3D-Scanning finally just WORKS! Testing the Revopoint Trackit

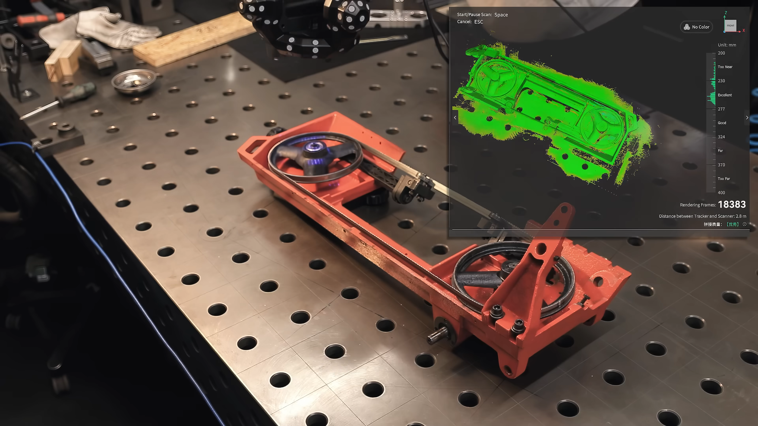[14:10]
but it would require disassembling things further and scanning the individual parts.
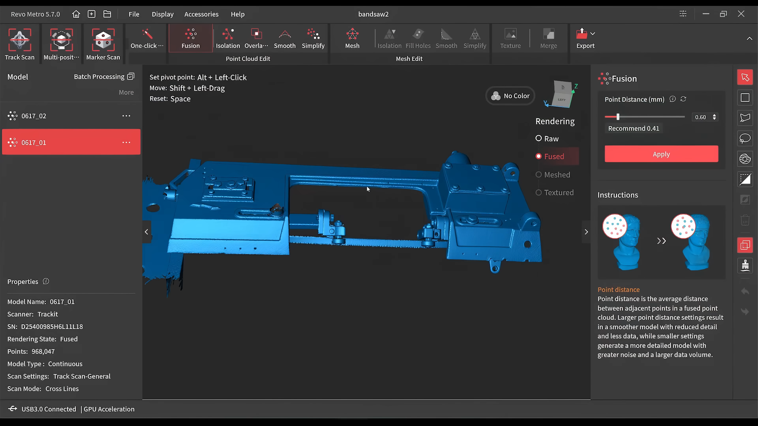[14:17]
Now that I have my two halves ready and fused, I'm just going to cut away the bits I don't want again, and then we can run the merge command, which also has gotten really good in this software.
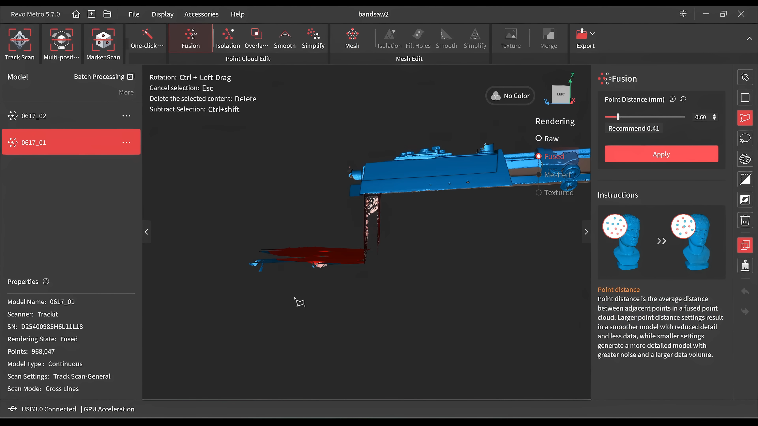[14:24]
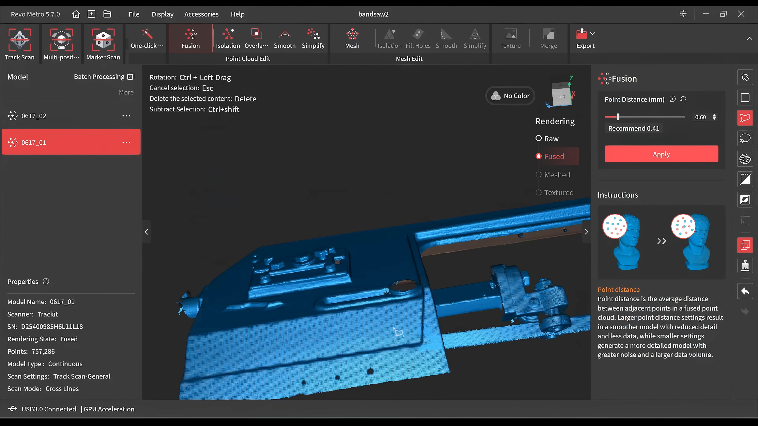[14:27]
The automatic alignment feature figures out by itself how to put these scans together,
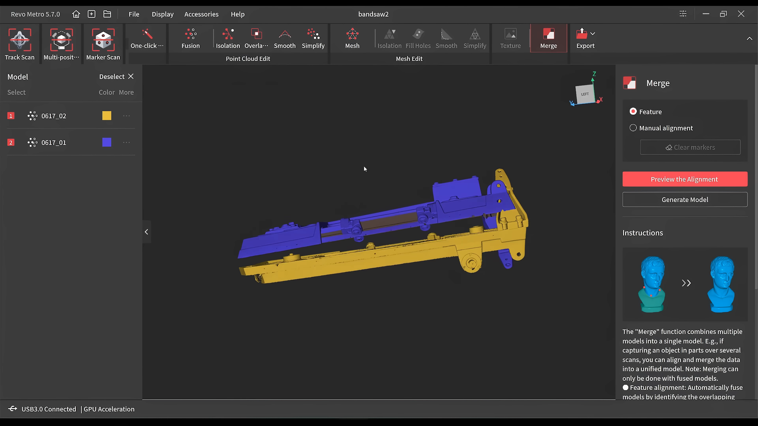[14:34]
so they match perfectly, and two scans is enough in this case to get a pretty complete model,
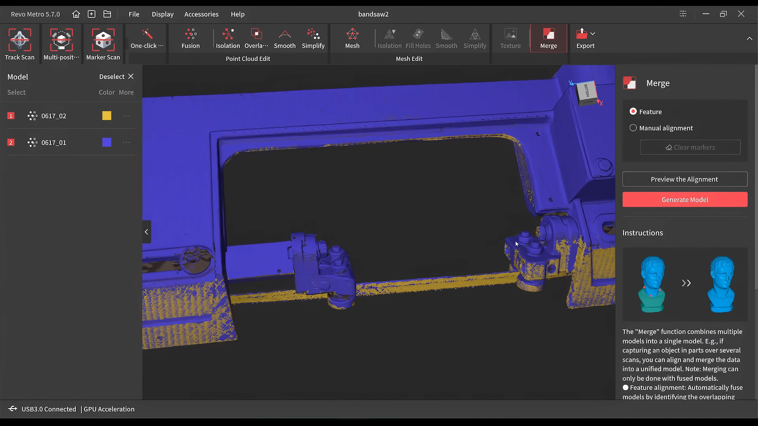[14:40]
but depending on the complexity of your part, you can merge together even more scans if you need to.
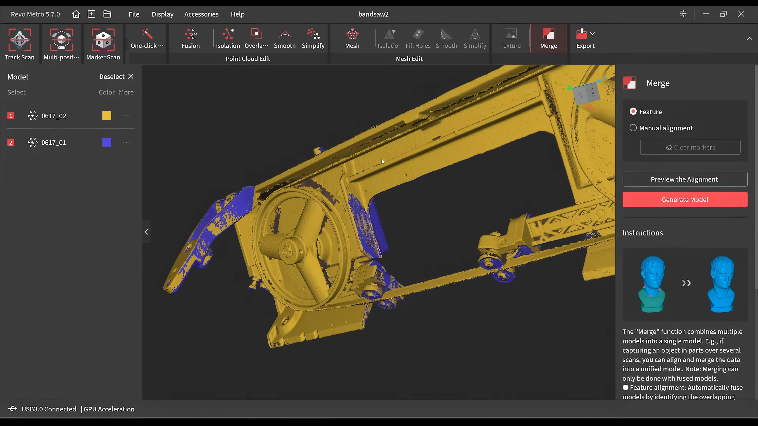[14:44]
After it's merged, I'm just going to run through the refinement process again, and here's what I ended up with.
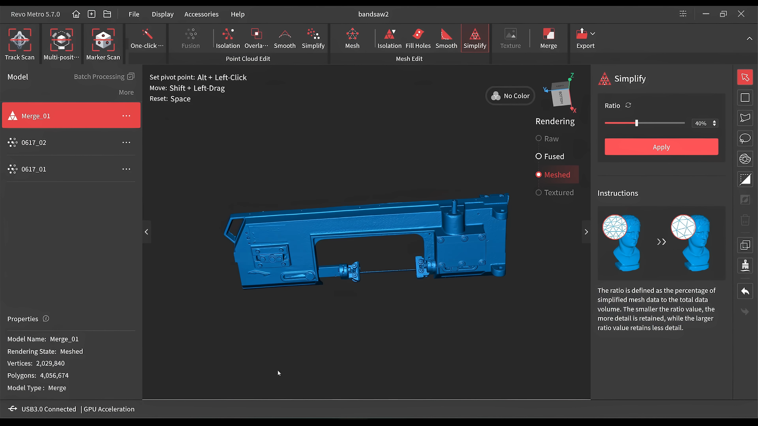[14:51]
All I need to do now is import this into Fusion, and then I can start to actually design a whole construction around the scan and be sure that everything's going to fit when I'm done.